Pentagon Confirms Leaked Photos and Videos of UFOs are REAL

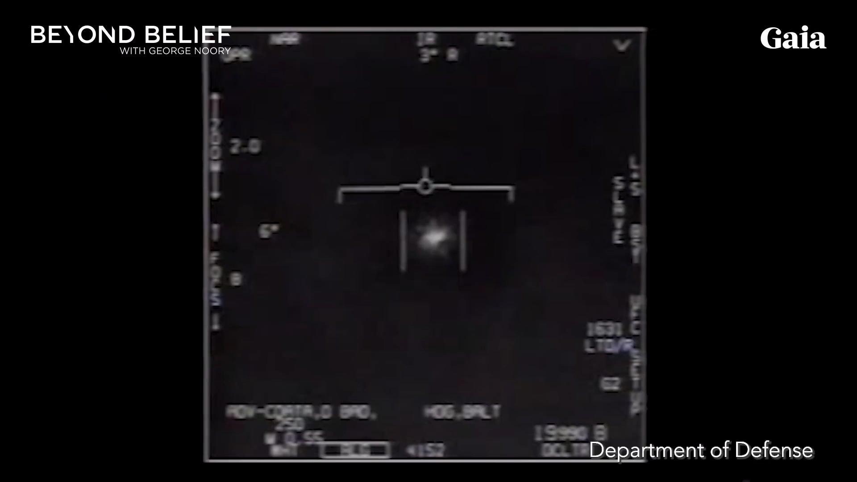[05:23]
one of the most advanced naval jets in the world. Hundreds of millions of dollars per jet. Absolutely. And the pilots are the best of the best. I mean, these men and women are literally the top guns. And so what we're seeing is forward-looking infrared camera video of these basically
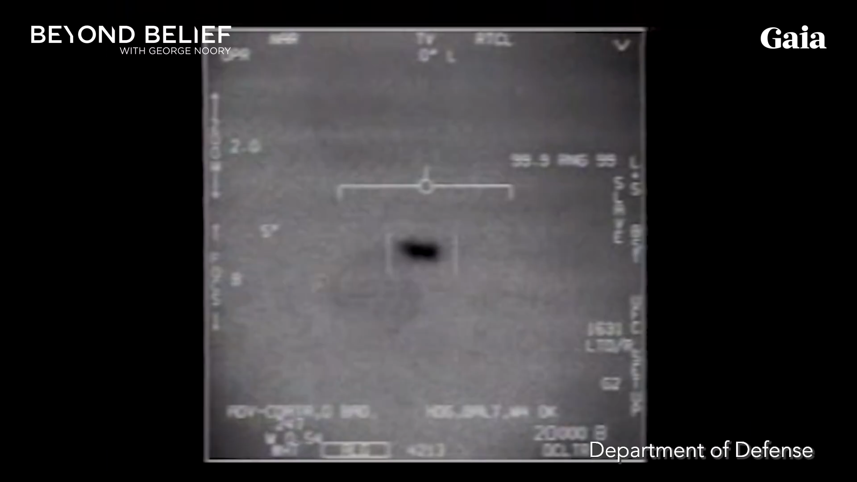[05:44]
objects that even the pilots have no idea what they are. They say the speeds and the maneuvers are extraordinary. This is borne out not just by their eyewitness testimony, but by the radar data as well. Are they trying to catch this thing? Yes. I mean, they're basically, these are, I'm a little bit reluctant to use the word dogfight, but right. It is, I mean, they're not trying to shoot fire on them. No. But they're certainly trying to close on the object, to identify it.
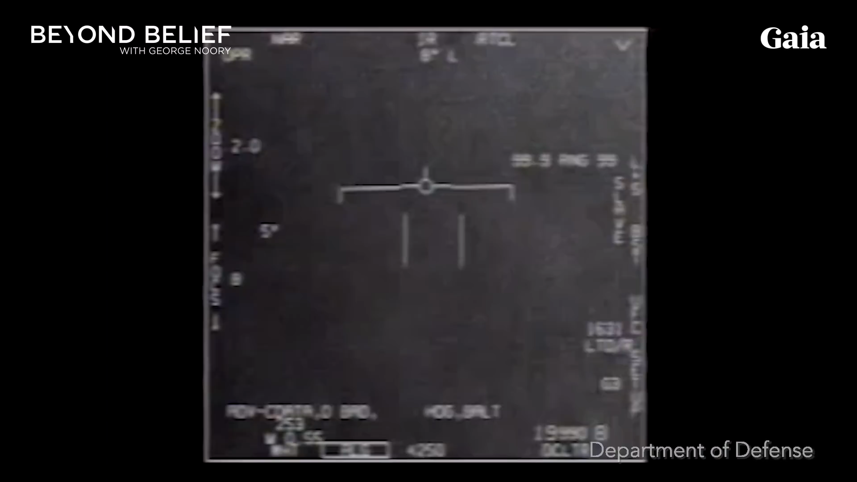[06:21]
And let's not forget, these are incursions into restricted military airspace, whether it's around the aircraft carriers that have been involved. And then we saw it zoom off. Yeah. Just whoosh. And one of the pilots, he had a great quote.